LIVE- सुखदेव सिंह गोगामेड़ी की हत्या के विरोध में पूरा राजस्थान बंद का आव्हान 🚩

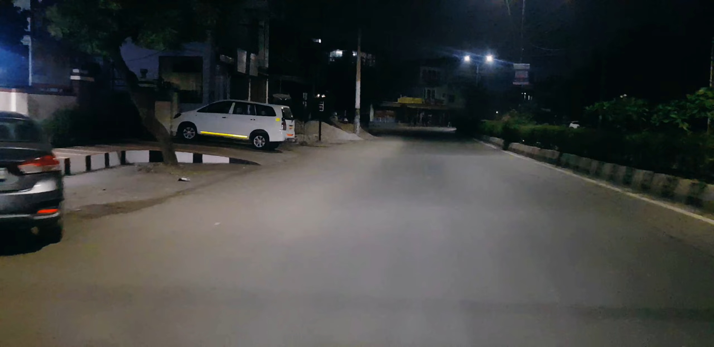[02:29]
तो गाइस जैसा कि आप सभी लोग देख पा रहे होंगे पूरी सड़कें सुनसान है
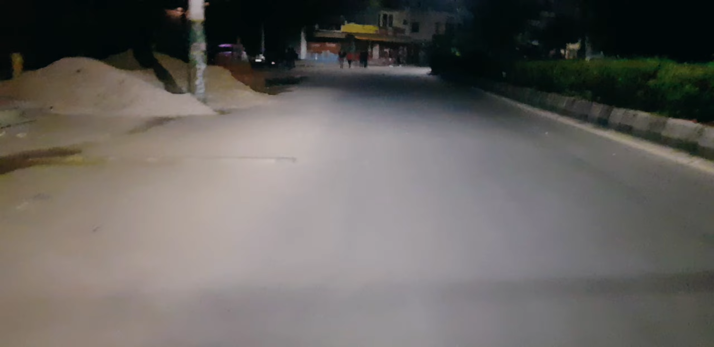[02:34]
मानसरोवर में और यहाँ पे सब कुछ बंद करवा दिया गया है, लोगों की आवाजाही पूरी तरह से बंद है और ये मेन रोड का हाल है अभी।